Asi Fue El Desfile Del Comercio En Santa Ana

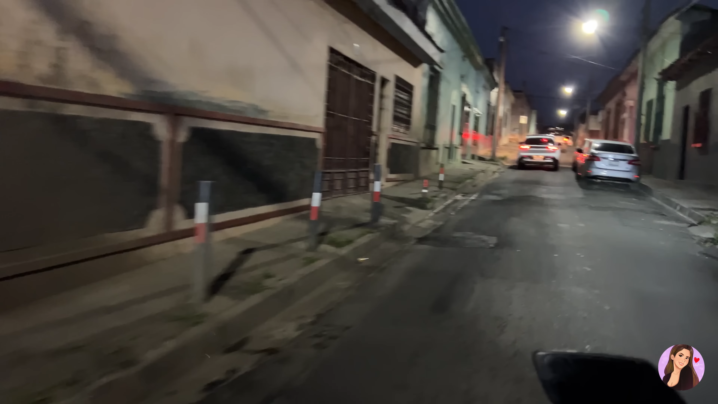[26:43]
Una de las principales calles, ya ahorita ya está bastante calmado. Pusimos en el Google Maps una pupusería y la que estuviera más cerca alrededor de nosotros, pues a esa le pusimos, bicho. Madre, mira, ya está bien tranquila. Las calles, quizás como es el mero centro, va. Sí, como es... Ajá. Sí, cabal.
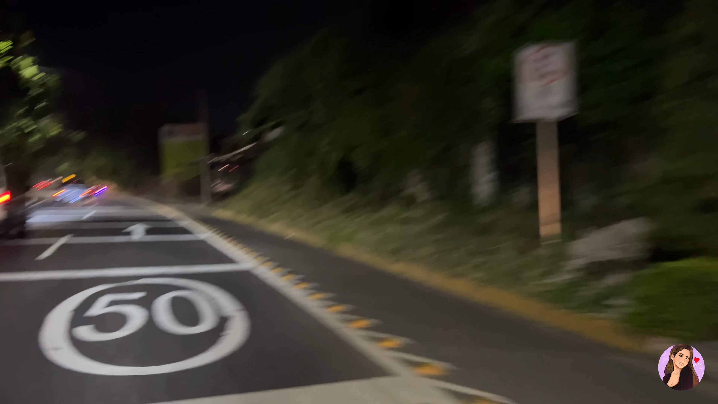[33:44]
Como restaurantitos son. Entonces aquí vamos en la Boulevard Nicolás Salume, dice.
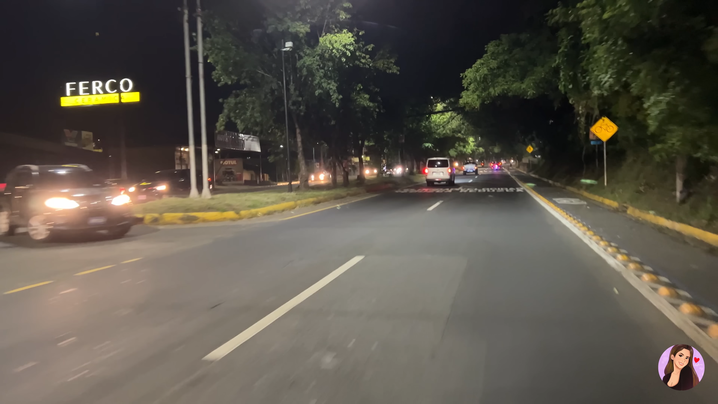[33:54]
Mayahuachen, ¿cómo está todo este lado de Santa Ana? Un tourcito en Santa Ana, bichos. Me llega, me gustó, está bonito Santa Ana. Ahí está la agencia Yamaha también. Hay otra plaza que hay. Vaya, watching. Bien, tranquilo, más que ahorita en la noche, pues ya el tráfico y toda esa onda, pues ya es más tranquilo. Entonces, pues vamos a llegar como bastante bien. Pero ahora nos vamos a ir del lado de los naranjos, porque la vez pasada nos fuimos a Coatepeque.
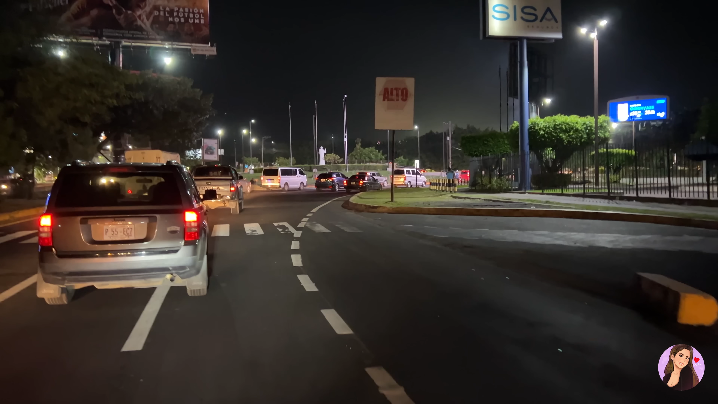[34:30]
Llegamos a una rotonda, el redondel Monseñor Arnulfo Romero.
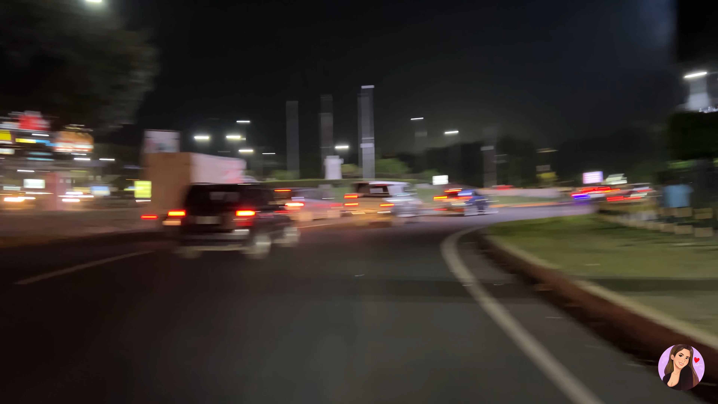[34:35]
Ajá, ya está en medio, ve. Guachen.
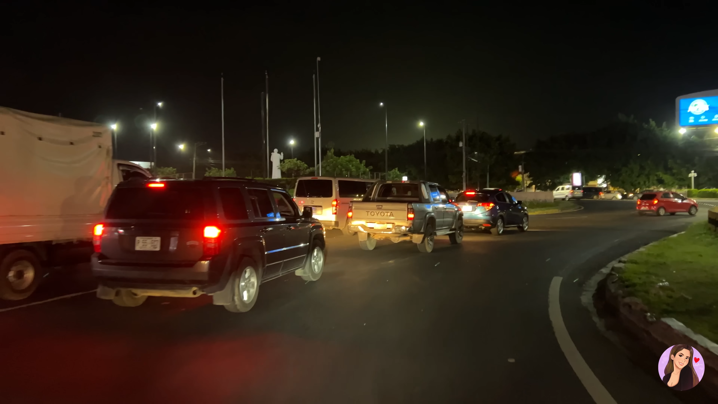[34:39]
Bueno, vamos a ir incorporando. A mí estas rotondas sí me dan miedo a mí.
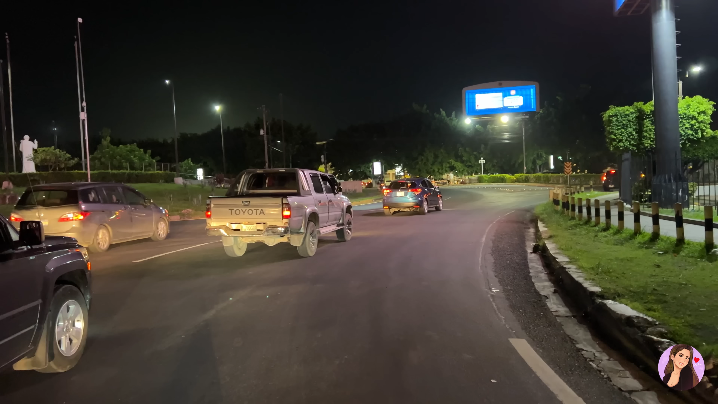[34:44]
Tenés que saberte meter. Tranquilo. Ah, es que enfrente está Metrocentro.
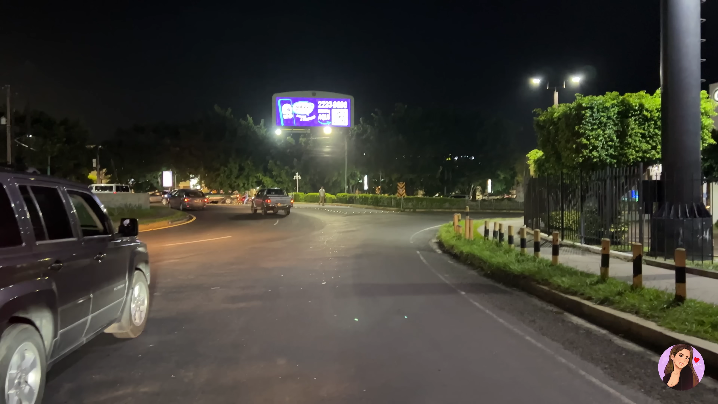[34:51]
Dele, niño Luchini, dele.
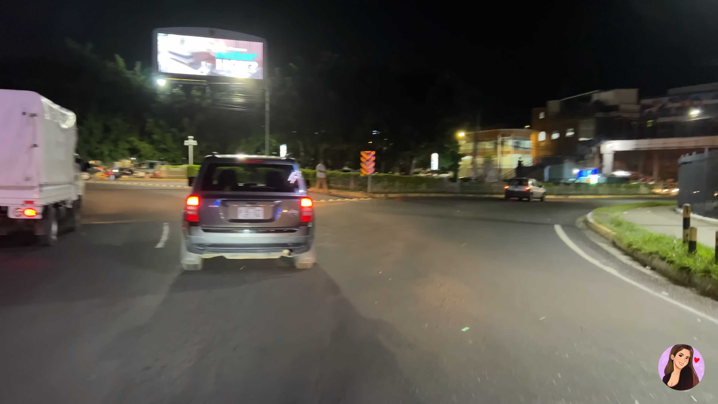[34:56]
Ahí está, hoy sí, de la vuelta, dele, vuelta. Eso, niño Luchini. Y te vas recto. ¡Huepuya! Vaya, aquí está Metrocentro, ve. Guachen.
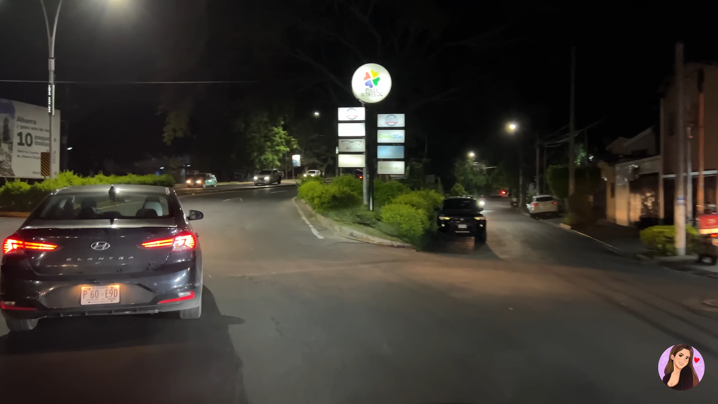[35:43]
Y te va rectecito, eso, niño Luisini. Ya veo que podés, niño Luchini, manejar.
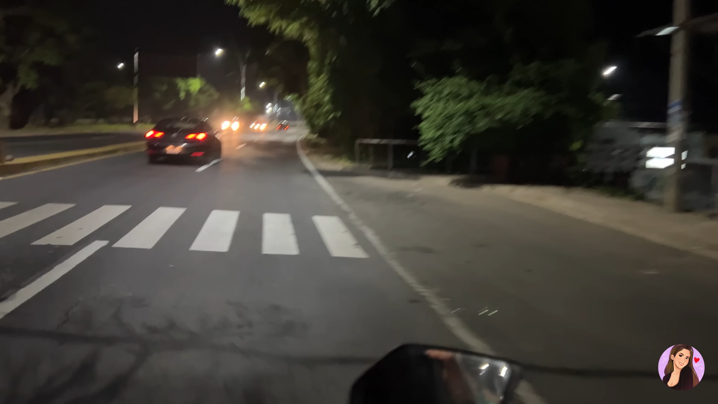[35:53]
No, por gusto aprendí a manejar moto, va. No, pues sí, la verdad que sí ayudan los mapas, muchísimo. Y lo bueno que pues yo le voy ayudando a niño Luchini, le voy diciendo dónde ir, incorporarse. Entonces pues hacemos bastante bien, un buen equipo. Luces del Alex. Le dijo que se vaya adelante, porque sí, miren, guache, nos alumbra bastante la carretera.
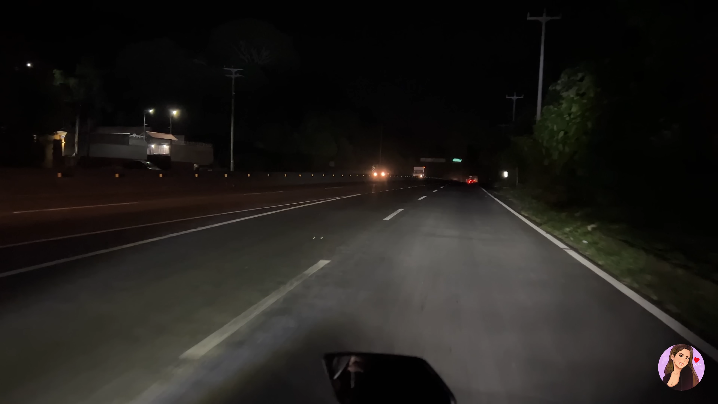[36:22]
Por eso que le decimos al maje que se vaya adelante, porque así, aunque la verdad dejan choco a Luisini. Entramos a la calle que va para Sonsonate, chicos. Ya aquí para acá, pues ya no necesitamos GPS, porque como les digo, la calle, pues, miren cómo nos avienta en la luz con la moto del Alex. Es que te lleva unas grandes luces que lleva. La verdad que sí, es necesario, bicho, pero la verdad que es mejor llevarla, porque hay veces estas calles no están tan señalizadas.
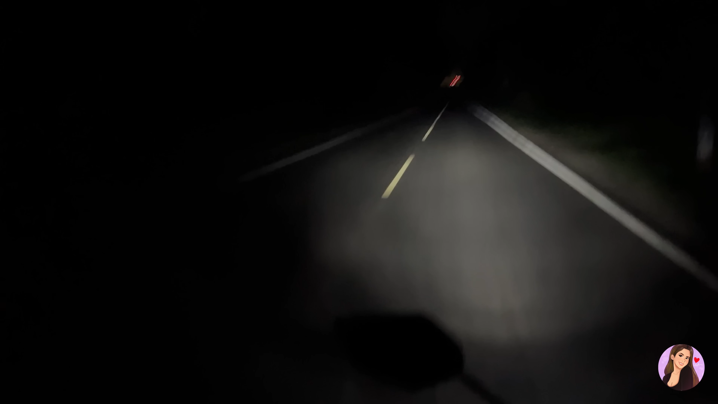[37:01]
Les digo, que estas carreteras sí son bastante, bastante oscuras. Watchen. Por eso aquel viene allá. Oye, no las trae encendida ahorita el Alex. Ah, miren cómo se ven los carros saliendo. Aquí te vienen con altas. Está de este lado. Aquí sí hay luz. Porque está más poblado.
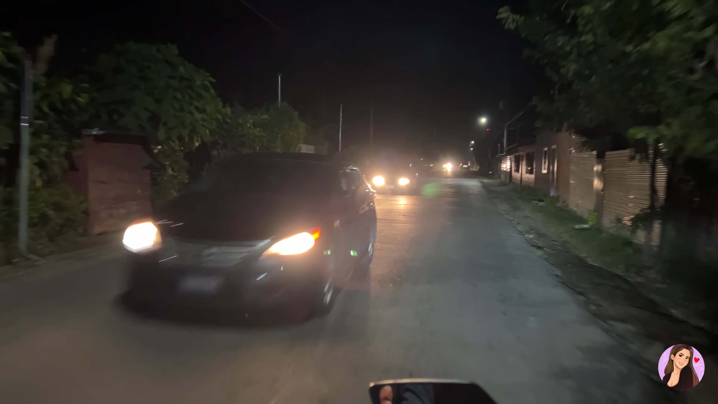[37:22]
Hay más casitas a la orilla. Entonces tienen como focos así públicos. Entonces no es tan oscura. Pero ya más adelante ya les voy a enseñar que sí. Y sí vamos, va a estar bien fresco. Porque esta de los naranjos es bien helado, bicho. Bueno, para mí que eso es bien frienta, bien helado, va.
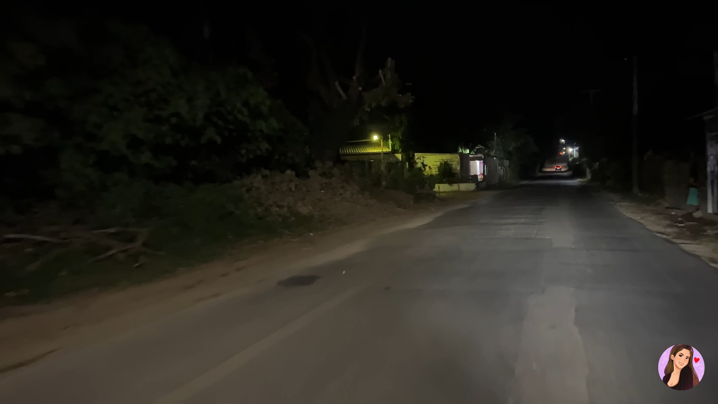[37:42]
Sí, por eso te pedí el suéter. Sí, ya me puse el suéter. Que sí, se siente tronado, va. Las luces que lleva el Esteban, que hasta los palos se ven.
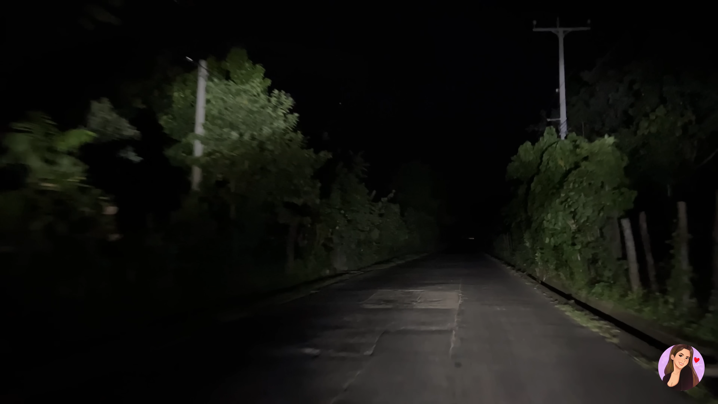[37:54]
Pero le dimos a este maje de que nos viniera alumbrando, ¡ey! Hasta en los palos se ve la sombra, ve. ¡Ey, hola! Se ve bien vergón, bicho. Grandes luces que anda este Alex. Las calles sí son bien oscuras. Y a eso sí que hay un montón, pero un montón de curvas. Que aquí sí literalmente no puedes andar rápido.
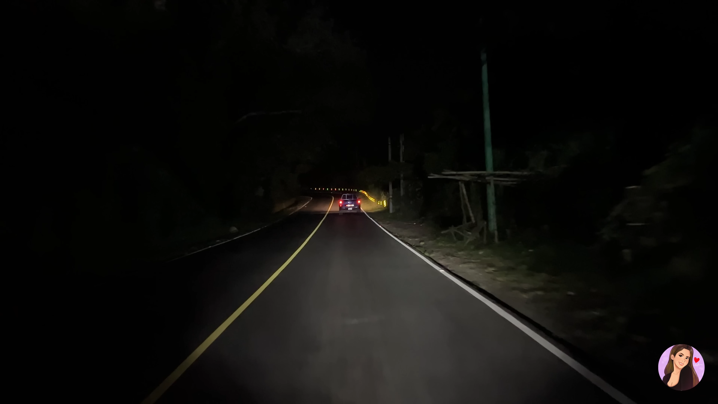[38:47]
Porque sí, la verdad son bastante oscuras y se siente la brisa bien fresquita. Y lo bueno que no ha llovido. Además vino Luisino y vio el tiempo y vio que no iba a llover. Entonces pues se nos hizo bastante bien. Así que pues aquí vamos a que nos vaya a salir la ciguanaba o el cipitillo. O no sé, guacha, ya nos vemos en la sombra, ve.